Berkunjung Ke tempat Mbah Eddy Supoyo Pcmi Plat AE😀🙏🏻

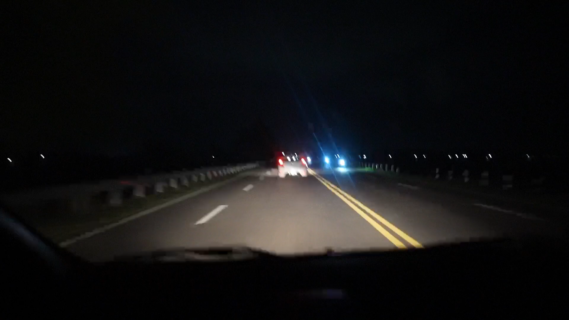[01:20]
Nah, kita di desa guys. Jadi ya ini peteng dedet. Saling menguntungkan. Nah, ini loh. Kita di desa, tapi di desa itu ayem, Bos. Loh, weng. Guys, kita lewat jembatan yang viral, guys. Ini menuju ke rumahnya Disipul ya lewat jembatan ini ya, guys. Iya, benar sekali. Oke.
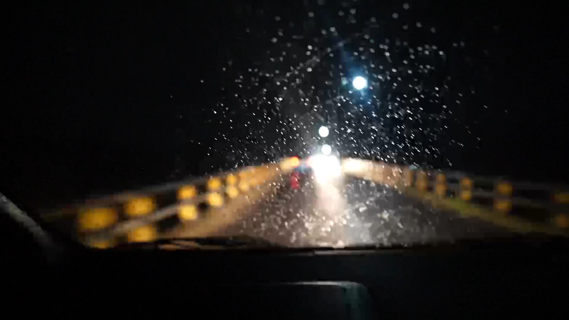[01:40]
Okay. Desa, Wes. Hah? Desa. Ini Pul tuh aslinya rumahnya desa, benar ya? Benar. Nanti Andri Kancil juga sini. Oh, Andri Kancil rumahnya juga kopi, sini.
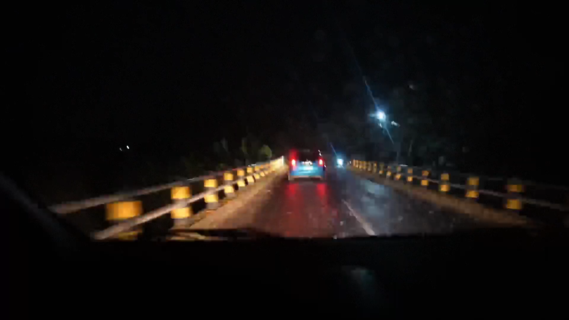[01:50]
Ya. Kita desa-desa semua, guys, ini. Hujan, guys.
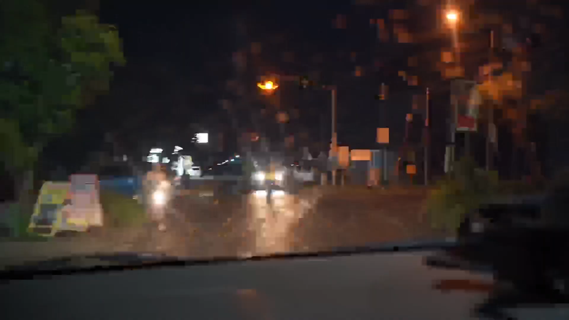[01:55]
Ini mana? Ini Disipul ke kanan itu. Andri Kancil juga.
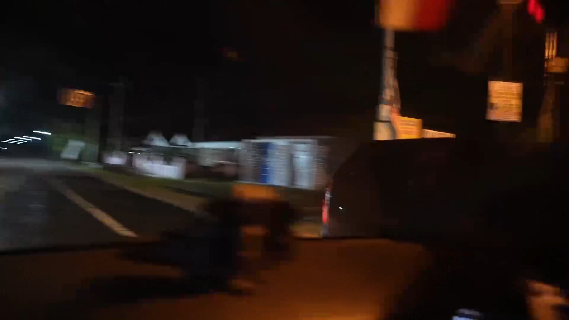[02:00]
Andri Kancil ke kanan sana, Bos. Ini kita lurus.
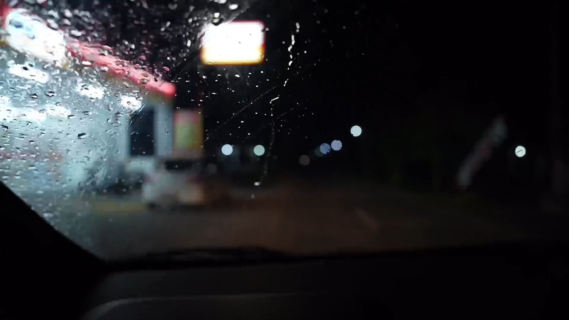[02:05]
Nah, ini Indomaret ya cuma satu ini di sini. Habis itu gelap gulita, guys.
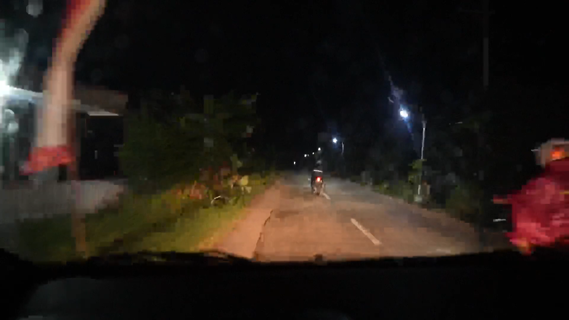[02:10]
Tetap menikmati. Kenek wong ya. Warung kopi kita yo gak ono iki. Gong liwang liwu. Oh, gong liwang liwu. Wah. Oke, guys, selamat malam. Kita sudah ke rumah Mbah Edi Supoyo.
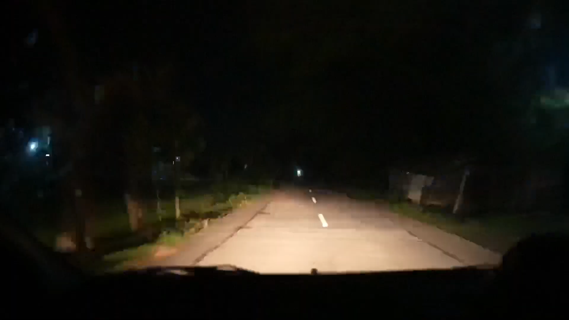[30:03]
Peteng dedet. Ini Indomaret enggak ada, Bang. Udah tutup, guys. Paling cuma sampai jam 10 lah. 10 ya. Oke, ini macan masih ada enggak ini? Macan sih kok. Adanya ini di sini kucing garong. Kucing garong, guys. Ini peteng, guys. Peteng dedet ini. Ini rumahnya Jisipul nih. Nanti depan ini powet yang gede bos asli.
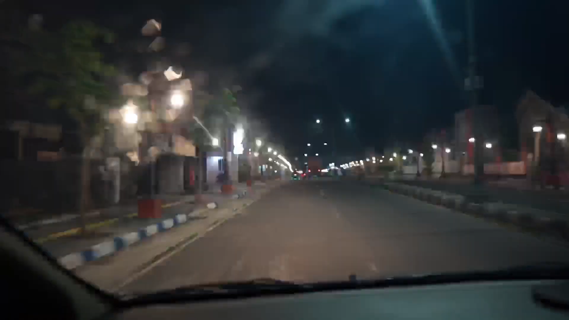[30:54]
Mas beca, Bang. Jual beca lo, guys, semarut di terak. Meledak. Sabel. Jogjanya caruban, guys, ini lo lampu. Wih, truk, Bang, coba truk, Bang. Bang, ini lo truk, guys, mau di terak.